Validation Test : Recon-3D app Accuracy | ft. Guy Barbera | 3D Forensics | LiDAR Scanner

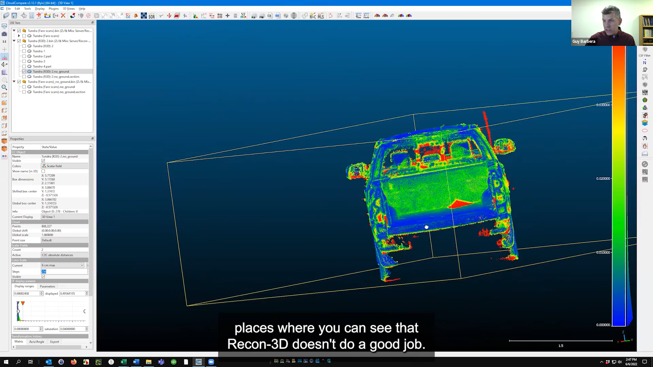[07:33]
see that RECO 3D doesn't do a good job and I knew this going in but you could see
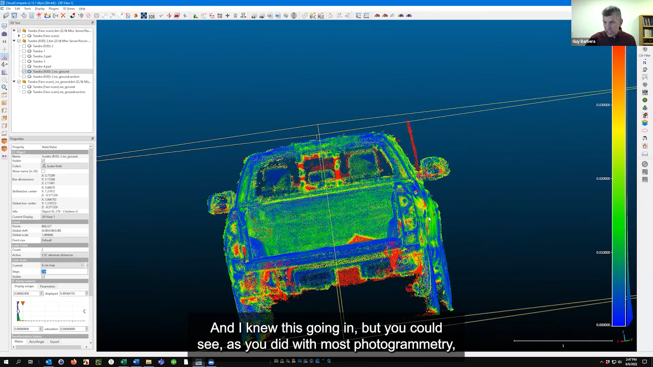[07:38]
you know as you give with most photogrammetry you get these kind of bulbous features on the big
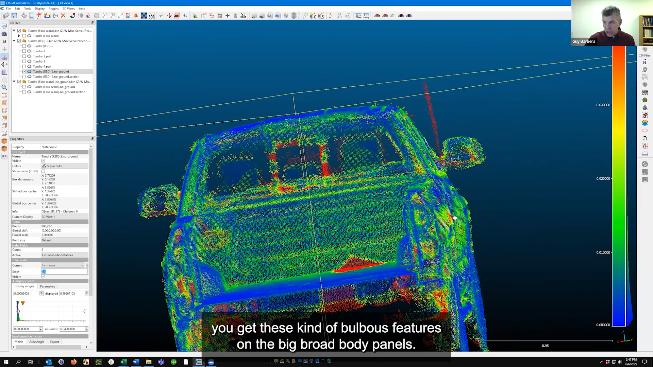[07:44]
broad body panels but quite honestly for what I do I don't think I really care about that so I I really quite impressed um with those results um
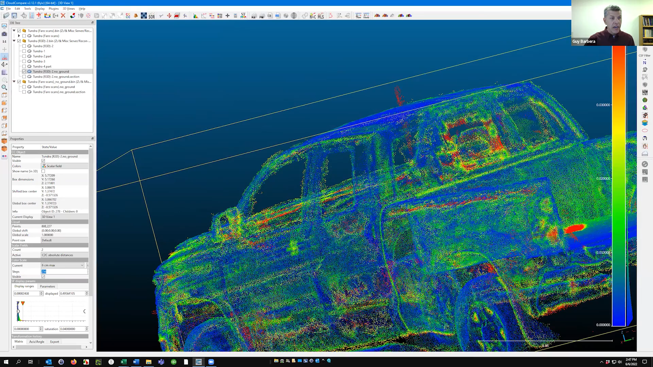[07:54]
a summary of the histogram that kind of what Eugene was showing you know you got 50 percent of the